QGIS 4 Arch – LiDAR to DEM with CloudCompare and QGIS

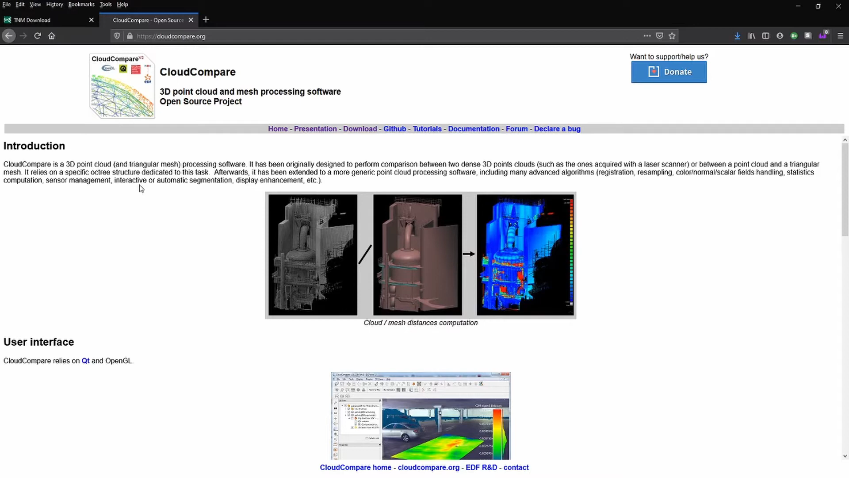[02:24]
It reads all standard 3D point cloud formats and often loads them in a fraction of the time required by other paid software. CloudCompare is lightweight, powerful, and completely free. So when we first open this up we can go ahead and add our LiDAR point cloud by clicking the open button.
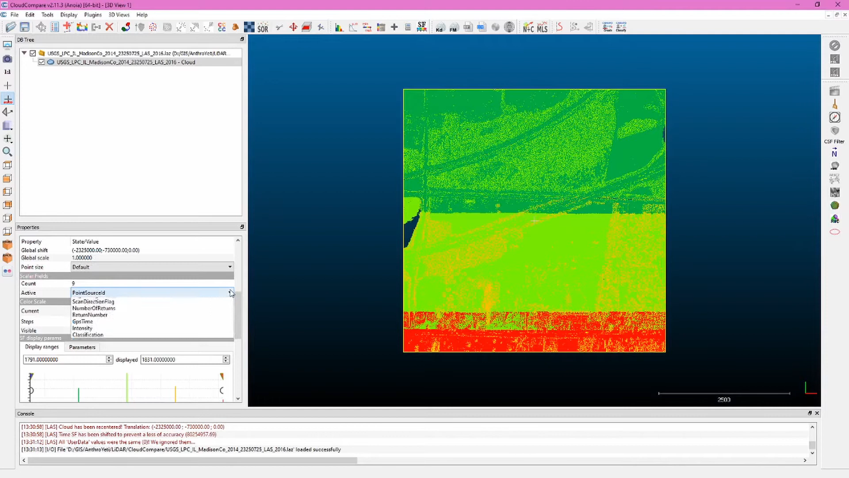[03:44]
First thing we can do is go ahead and change how we symbolize this data. So navigate down here to the scalar fields area and in the active drop down choose intensity. This will actually produce something that looks more like a black and white image.
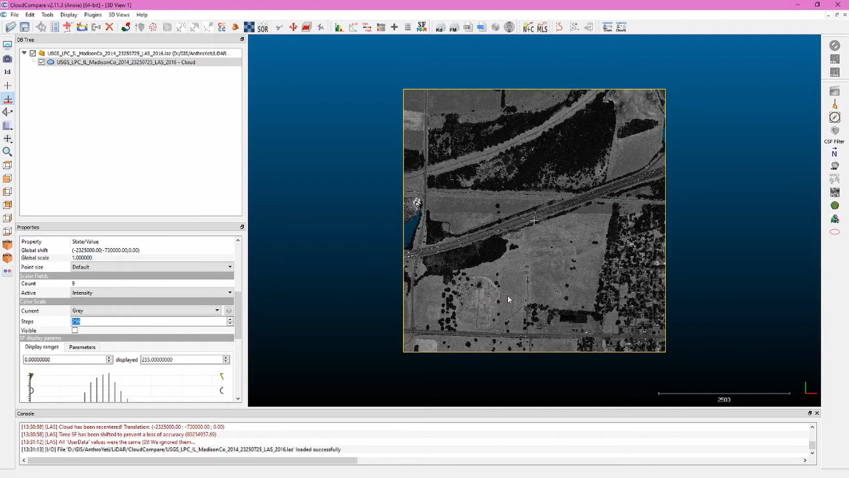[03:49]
If you were in a different view like if you've clicked the left hand button and rotated your file you can go ahead and choose between different views here you'll probably have something like this centered perspective
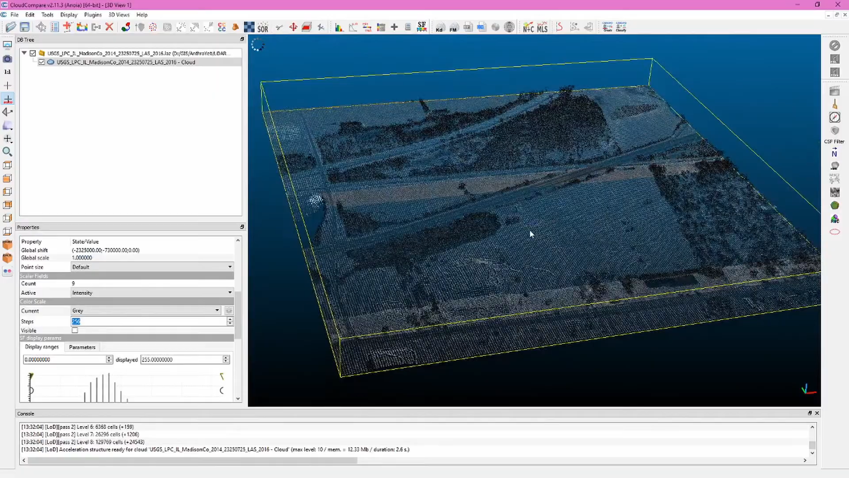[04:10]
by nature or when you start and that's fine. The right hand tool pans around the mouse button scrolls in and out and then the left hand rotates.
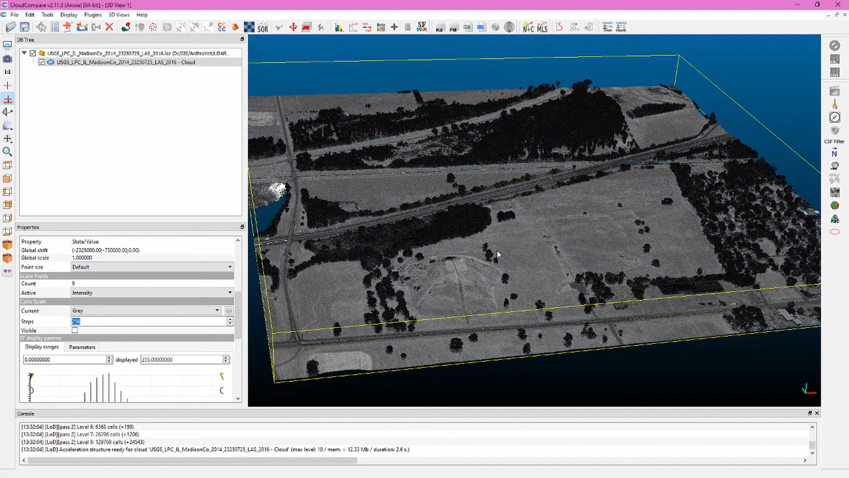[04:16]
So what I typically do is I move into the top view you can press 8 or you can select this on the side here by clicking the set top view.
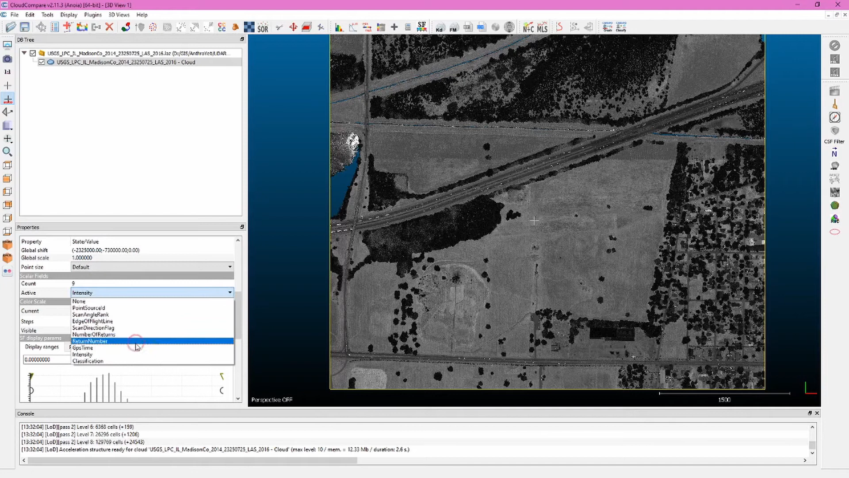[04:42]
So what we're going to do next is export the subset of ground points in this lidar file into its own file and we do that first by changing the active field to classification under scalar fields. You can see here some things like the bright green automatically sort of shouts to you vegetation. So what we want to do first with this is we want to use the filter points by value it's got the little min max and sort of the rainbow color chart between those two so we click on this and what we're going to enter for the range here is 1.1 to 2.1. If you remember lidar classification or point clouds that have been classified 2 refers to ground points.
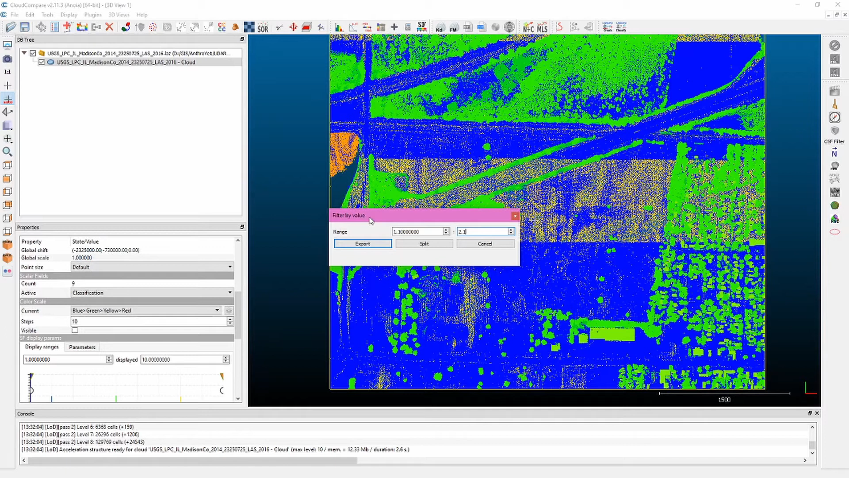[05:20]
So what this does is it basically is going to take all the points that are classified as ground and export them into a new layer. Click export and now you can see it's automatically turned off the initial set and now we have a new set of points and if we scroll down here to the properties we can also see that we've cut out the vast majority of these points. We're still above 1 million in fact we're nearly at 2 million so what we need to do is sub-sample these points to get us into a range just below a million points.
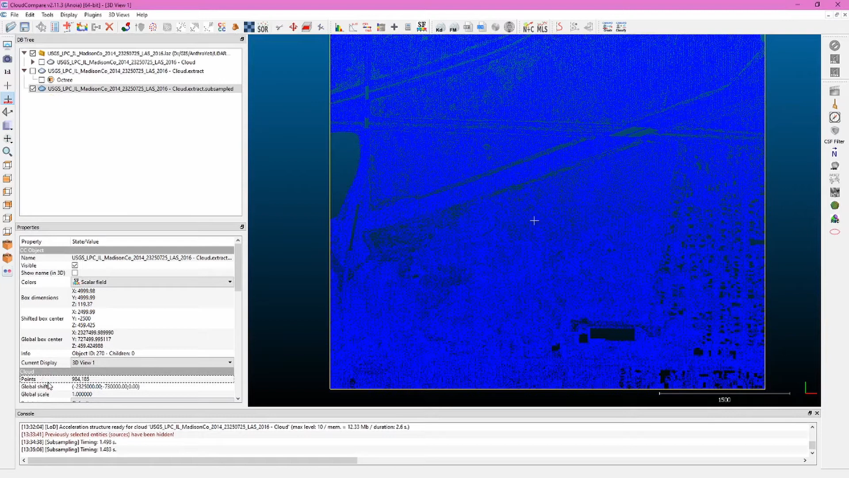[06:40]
gets us as you can see here just below that million point limit and some lidar clouds you can put 0.1 0.2 it's going to be a very low value so this is a bit of an experimentation here but this is good so now we want to go ahead and save this and what we're going to do is call this cahokia1.las click save you're going to go ahead and click ok this is basically kind of reprojecting the
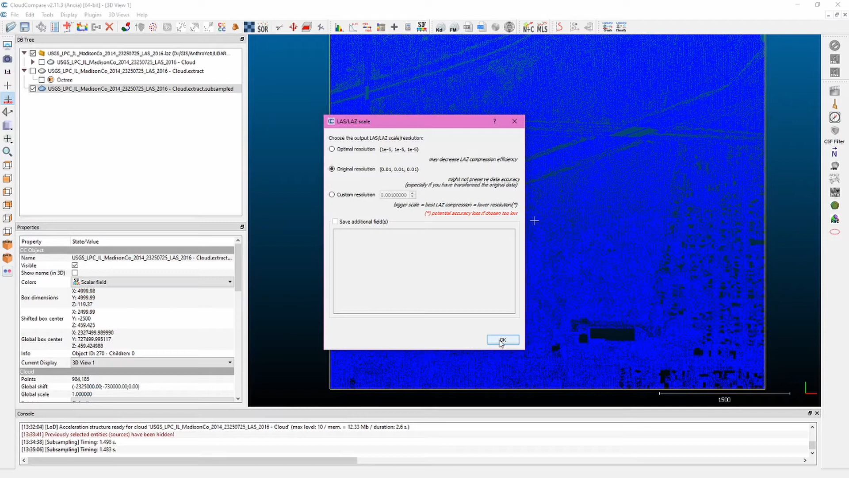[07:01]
lidar point cloud that you're now creating into a real world coordinate and now we're ready to take this into qgis i'm using qgis 3.16 for this video if you've not installed las tools
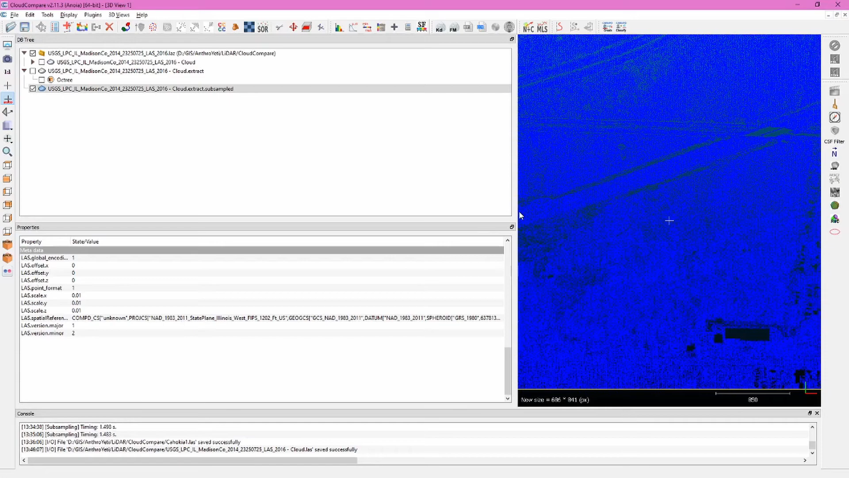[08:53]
at the properties down here scroll to the bottom and we can see a spatial reference nad 83 2011 state plane west illinois fips 1202 so we can go back to qgis
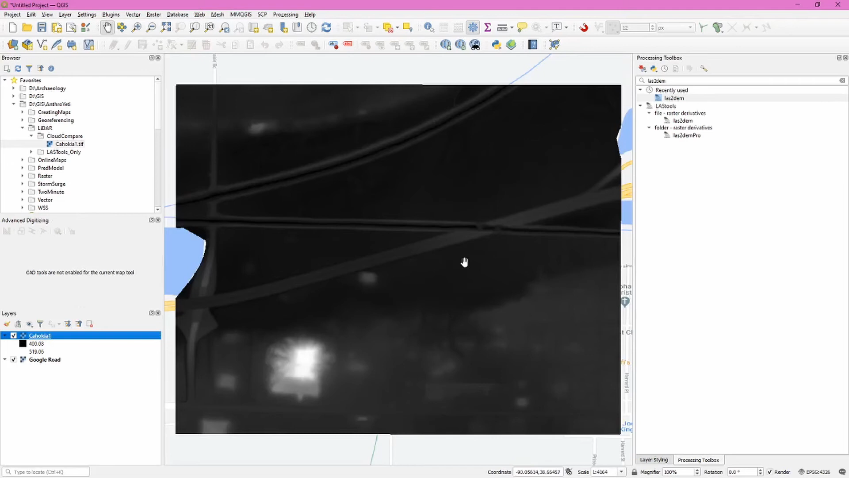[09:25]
as we scroll out we can see this is lined up properly so the only thing
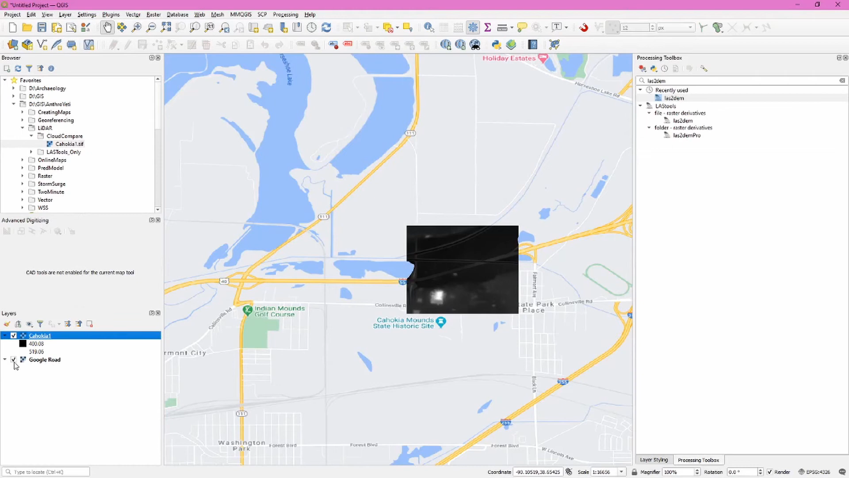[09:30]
left to do here is to think about uh symbolizing how our lidar data looks so we
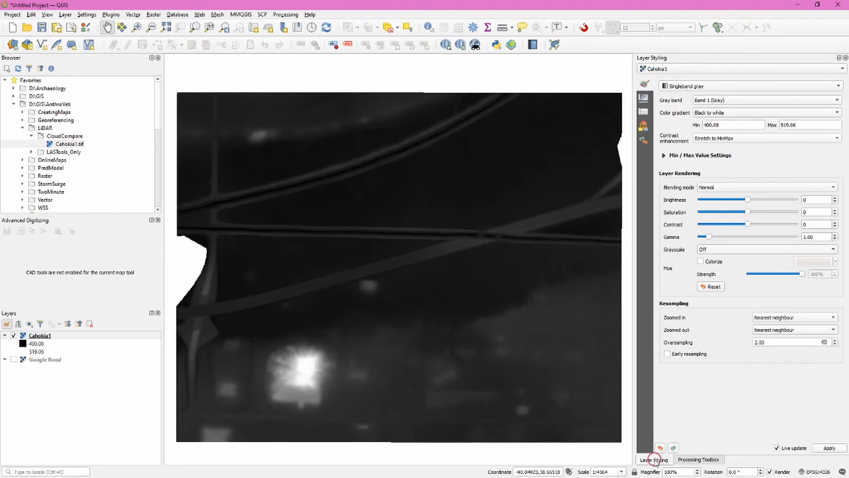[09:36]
can go back into layer styling and an easy one that always looks good is just to choose hill shade you can also duplicate this turn that copy back on choose the one that's higher up and then choose single band
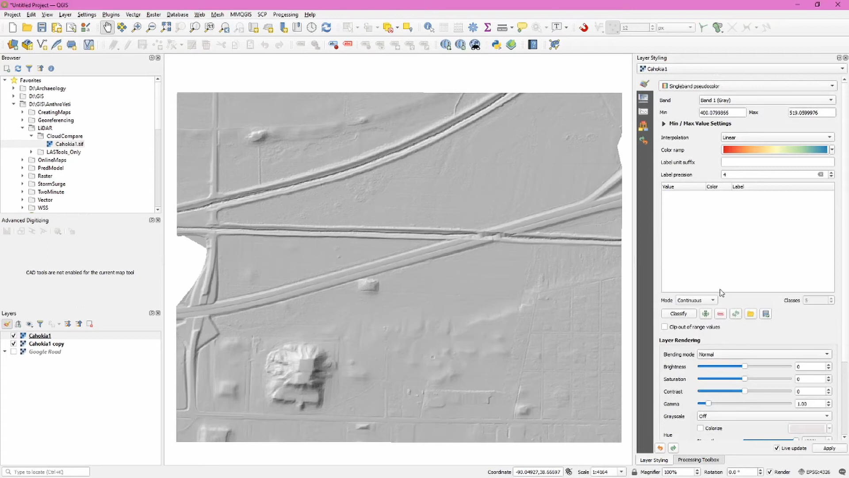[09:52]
pseudo color and i like to choose equal interval and take that up to 10